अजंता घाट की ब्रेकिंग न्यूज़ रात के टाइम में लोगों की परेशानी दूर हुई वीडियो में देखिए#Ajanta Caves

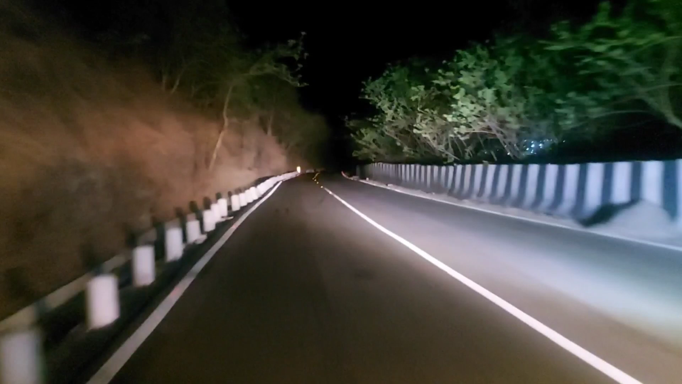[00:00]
यह अजन्ता खाट है दोस्तों रात में एक्सिडन हुआ तो हमको ख़बर लगी तो हम यहां पाउचे